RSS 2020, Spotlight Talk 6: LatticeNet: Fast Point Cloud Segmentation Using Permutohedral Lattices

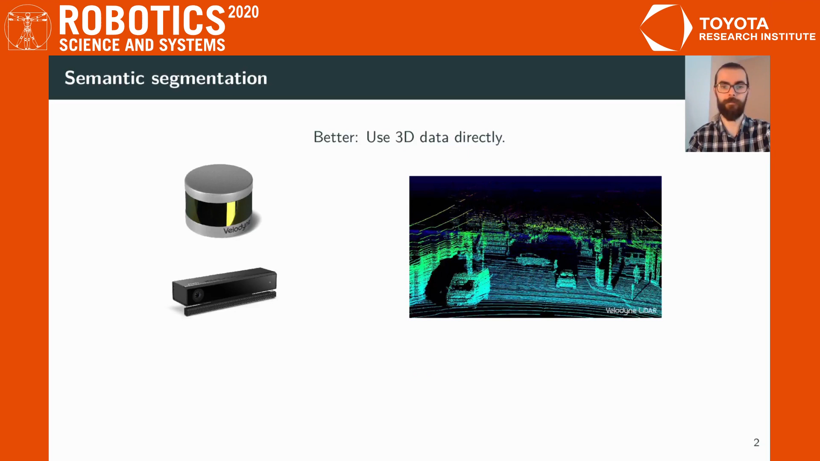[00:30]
However, the question arises, how can we officially perform semantic segmentation on a point cloud? Here we propose LatticeNet, a method that embeds the point cloud into a sparse permetohedral lattice and defines the convolutions in lattice space.
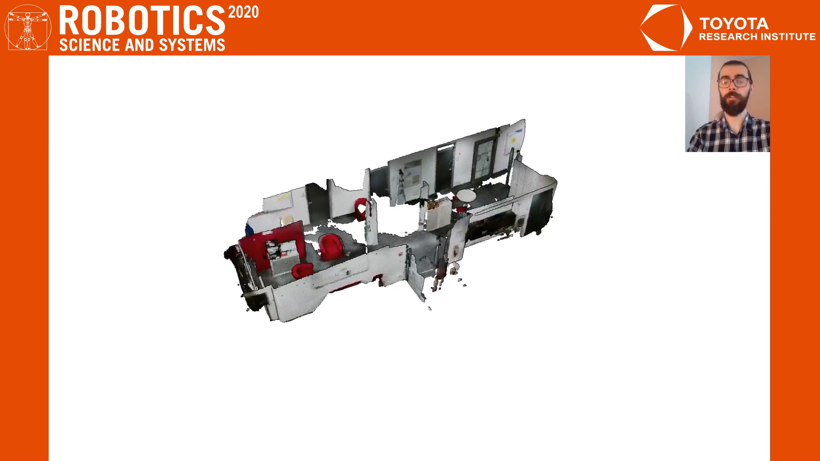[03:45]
Additionally, we also use the network pre-trained on ScanNet to segment our own recorded data and we show that the network generalizes well to new settings.
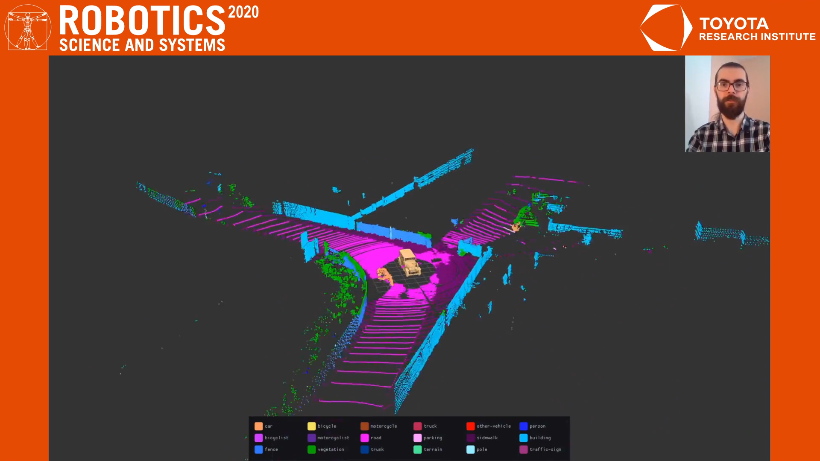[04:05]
which consists of sequential LIDA scans and we segment them into 19 classes.